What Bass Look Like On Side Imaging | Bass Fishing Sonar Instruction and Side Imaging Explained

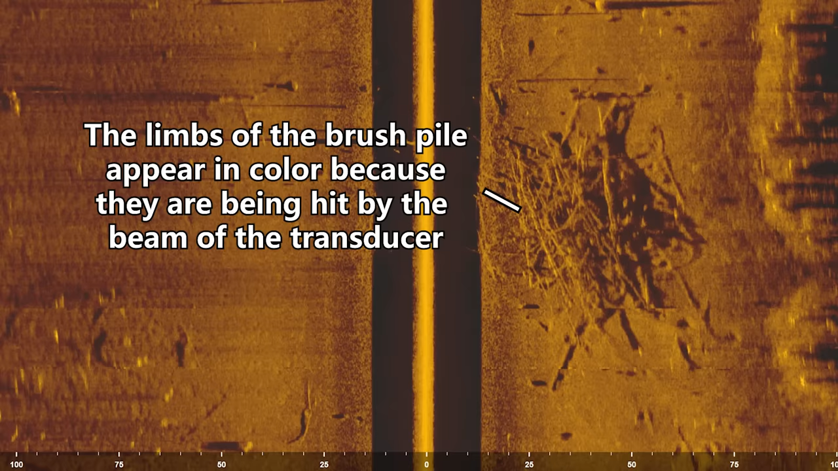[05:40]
the limbs of the brush pile very clearly because they're very colorful and they're being hit by the beam of the transducer and then
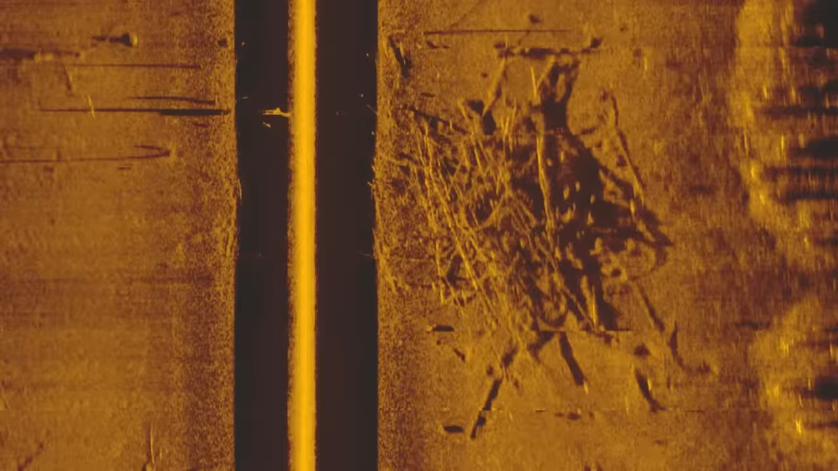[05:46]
off to the right side of this brush pile you can see a nice black space and this is a shadow being cast by that brush pile
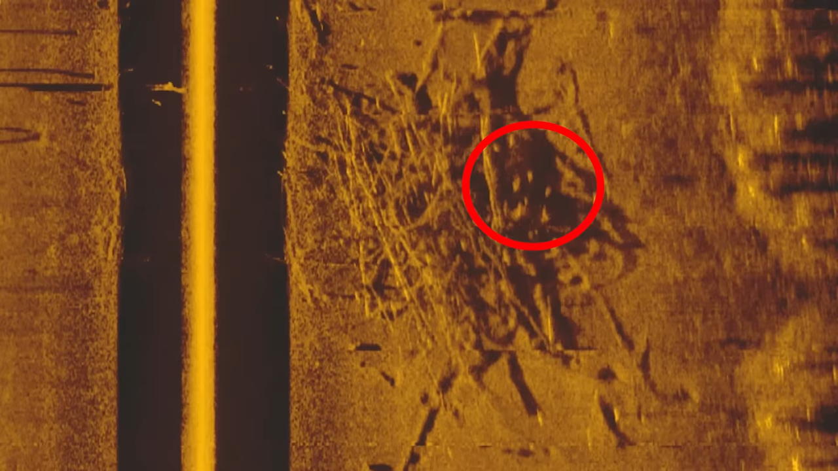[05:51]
if we take a closer look at the shadow you can see that there are several dots
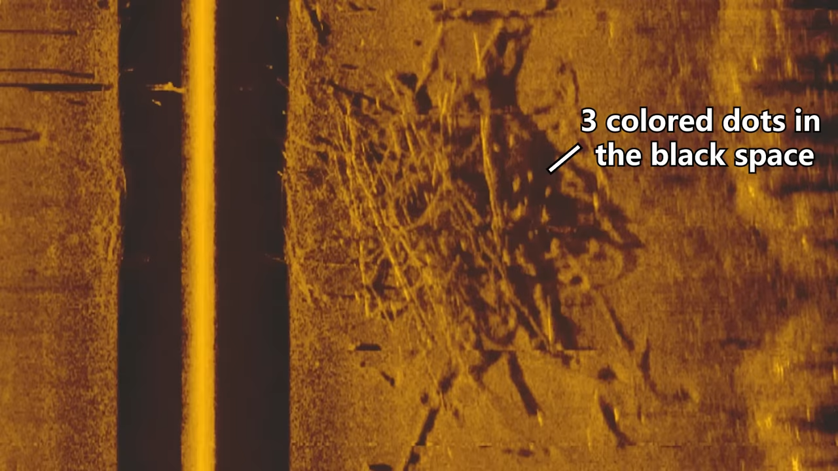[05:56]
in that shadow which are fish and one thing i want to make sure is very clear is that these dots are only
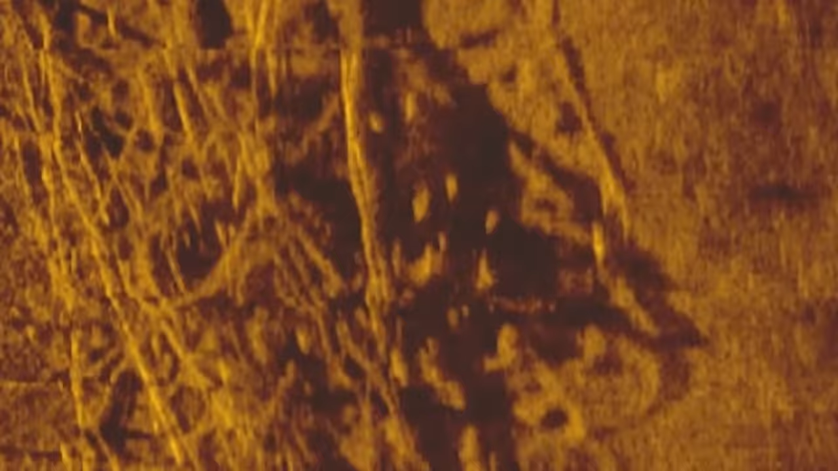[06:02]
going to be fish when the dot is completely surrounded by black space if you take a look at some of these different parts of the brush pile you can see that there might be some limbs or small branches that stick out into that shadow but they're actually connected to the main brush pile these are just limbs the only way they're going to be fish is if it's a dot that's completely surrounded
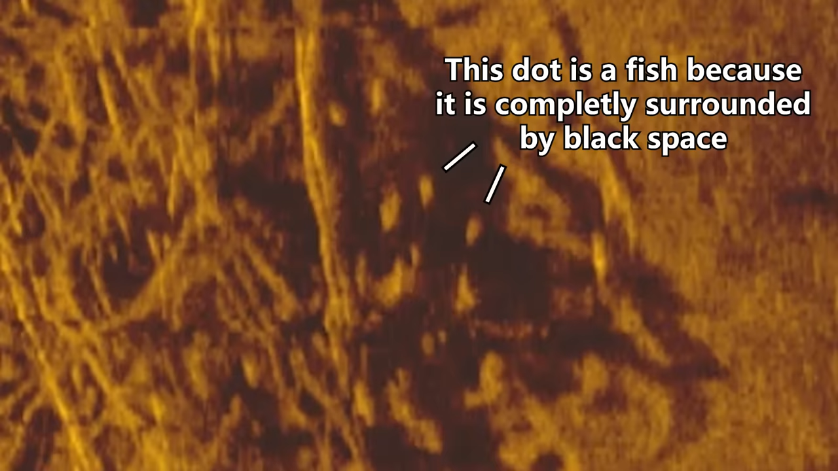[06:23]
by black space and it's not connected to anything else and so if we take a
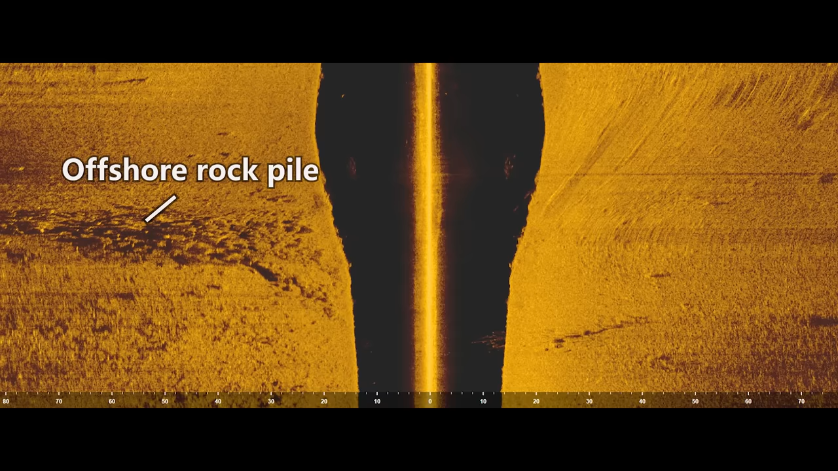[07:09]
and here we have an offshore rock pile and it's on the edge of a main lake point and if we take a look at this
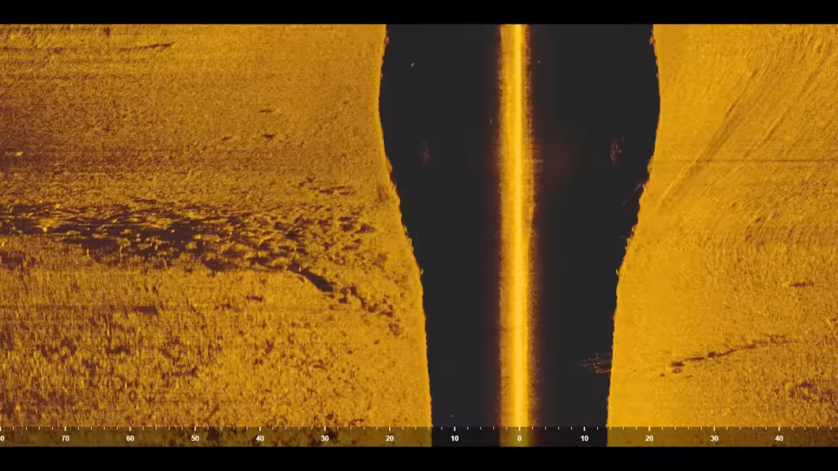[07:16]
rock pile you can see a lot of jagged edges and some nice rock that's being hit by the beam of the transducer and then some of these rocks are a little bit bigger and they're actually casting a shadow and if we look very carefully in the shadow of these rocks
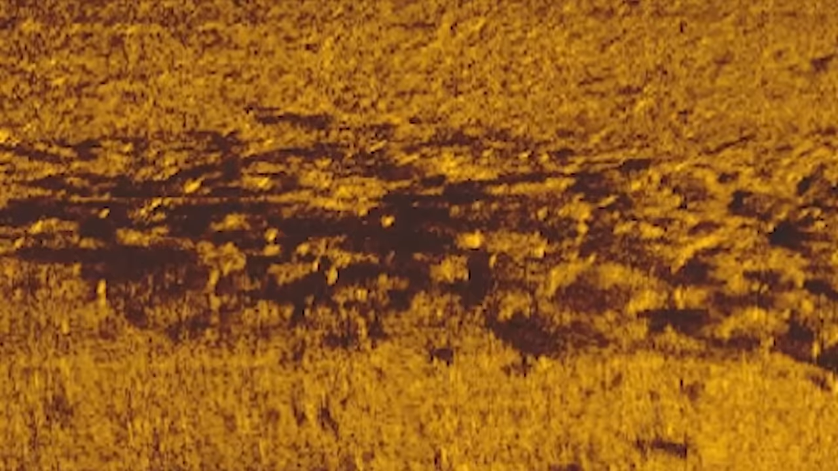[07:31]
you can see that there's one spot where there's a shadow and there's a single dot that's completely surrounded by black space in the middle of
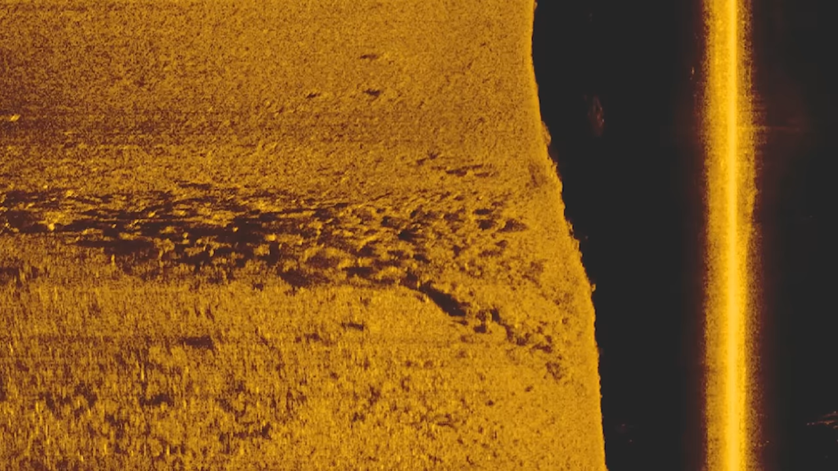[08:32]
in that image but fortunately in this case i was able to see a fish that was caught out in the shadow of that rock so
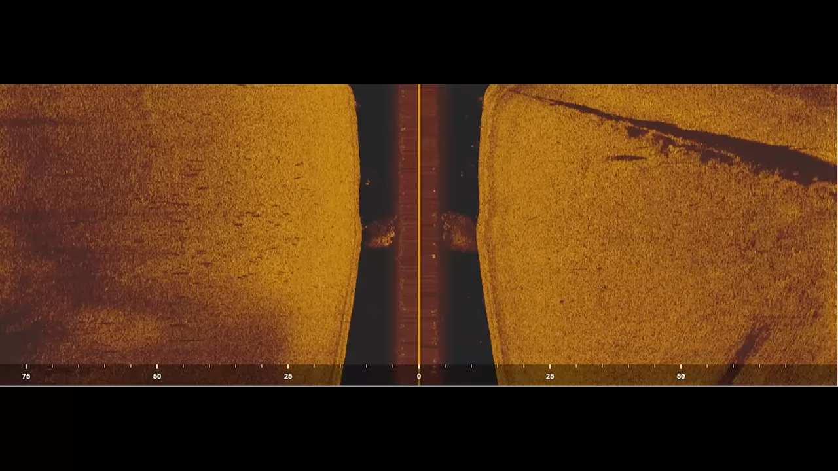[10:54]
and if we take a look at some images from my side imaging unit when i'm seeing bass on my graph a lot of times the bass on your graph are going to look like small grains of black rice and basically what's happening is that you're not actually seeing the fish lit up on your graph sometimes most of the time what you're actually seeing is just the shadow of that fish that's being cast by the transducers beam hitting that fish now one thing i'll call out is that this
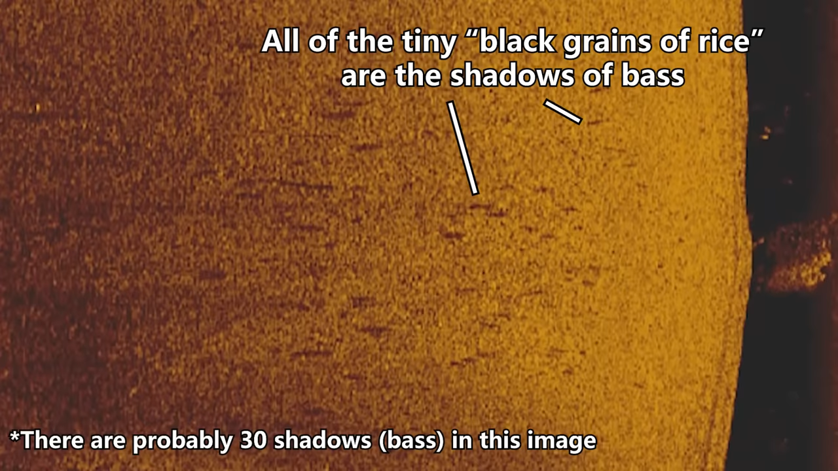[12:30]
a full inch between each of the dots where if you're looking at a grouping of rocks in your side imaging those rocks are going to be much tighter together
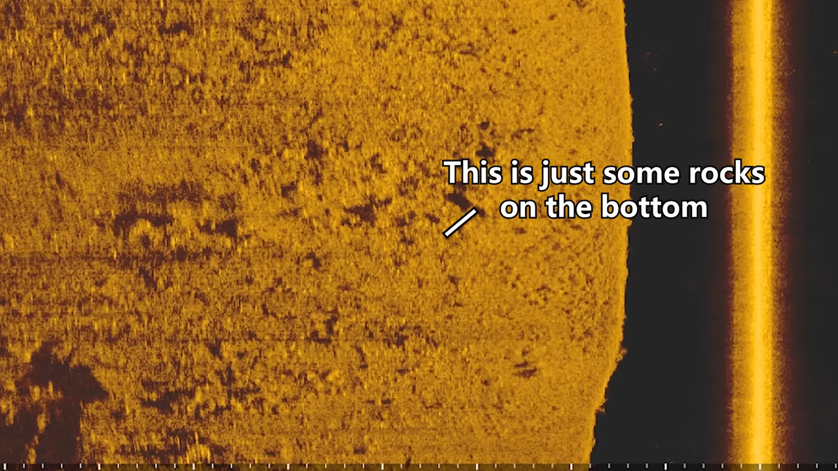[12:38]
they're going to be stacked right on top of each other and those shadows are going to be grouped up very tight and so that's really the main way i differentiate between rocks and fish on my side imaging and here's one more really good example
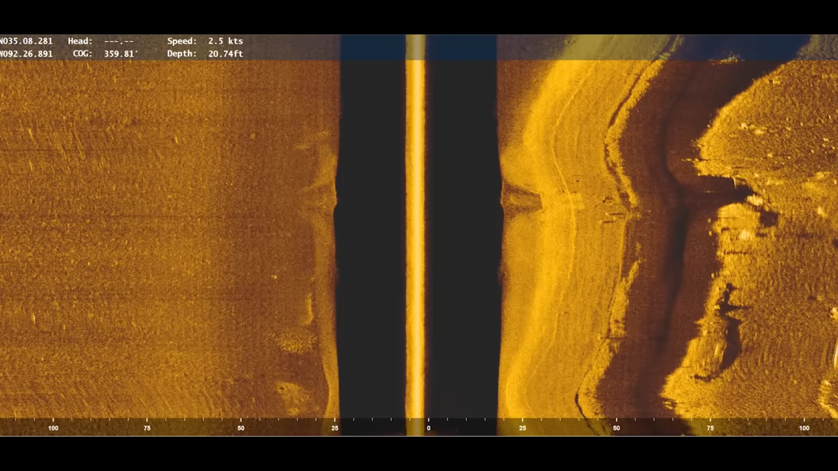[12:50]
On screen: depth 20.74 ft
i have of fish that you can see on the bottom using side imaging and here we have a road bed and there are
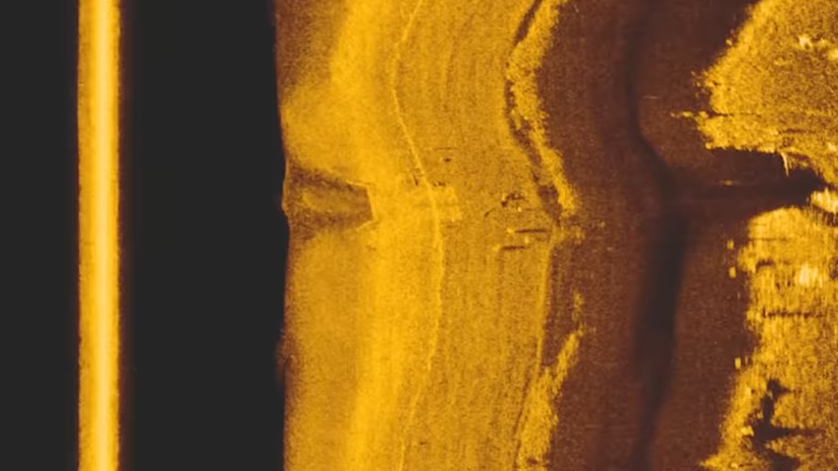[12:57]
three or four fish sitting on top of this road bed and if we look really carefully you can actually see some brighter dots and then a shadow off to the right side of those bright dots and those are your fish and sometimes if you have your settings set correctly and you have a newer graph you can actually see the fish as these brighter dots but you have to be careful because those brighter dots can also just be rocks and so you do have to make sure use context clues to understand if that's a rock if that's a fish but here we have that black grain of rice we have
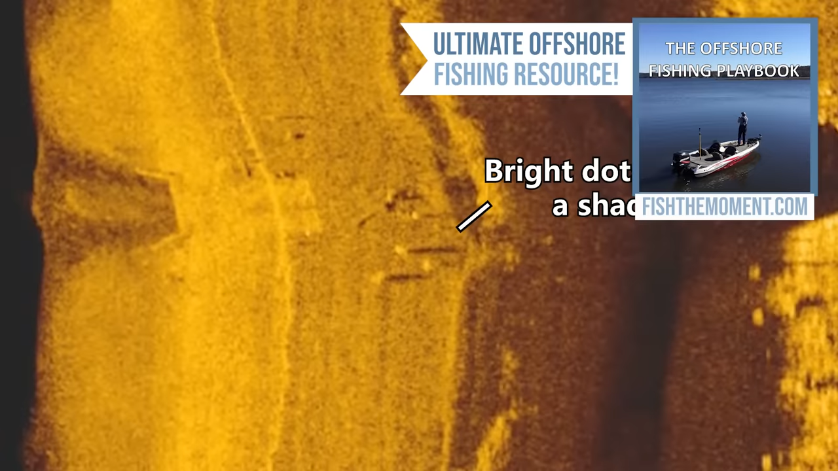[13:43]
the bright dot this is another great image of some fish on side imaging and one more call guys is that it's usually easier to identify fish on the bottom when you're dealing with softer bottom areas the reason for this is because softer bottom areas have a weaker return and so the screen is going to show up a lot darker and then when you get a fish sitting on the bottom of a soft bottom area that fish will be brighter than the bottom and it will really pop and again these can be rocks but a lot of times it will be fish and so it is pretty easy to identify fish in your side imaging if you're graphing over muddy bottoms or sandy bottoms things like that but when you get into an area with a ton of rock it can be very difficult to differentiate the rocks
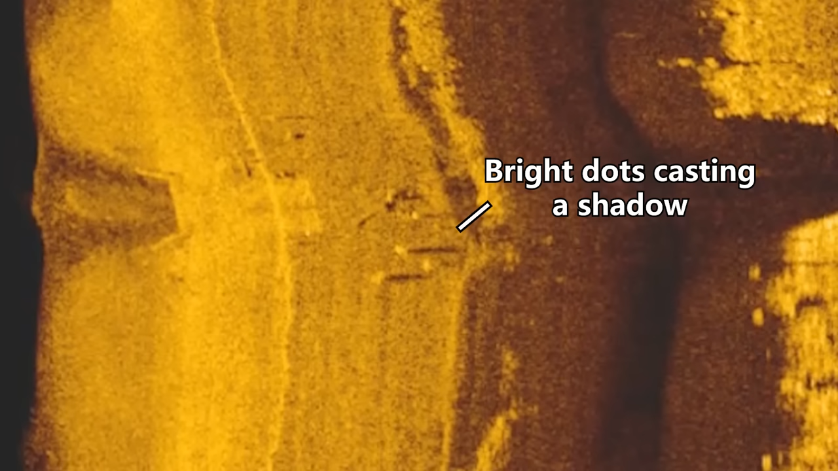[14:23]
from the bass and so you have to use the method of finding the bass in the shadows of the rocks more than trying to find them when they're on the bottom and one other thing is that it is a lot easier to see fish on your side imaging unit when they're just laying on the bottom if you have a newer unit i would say that the hummingbird mega imaging and lawrence hds live units are great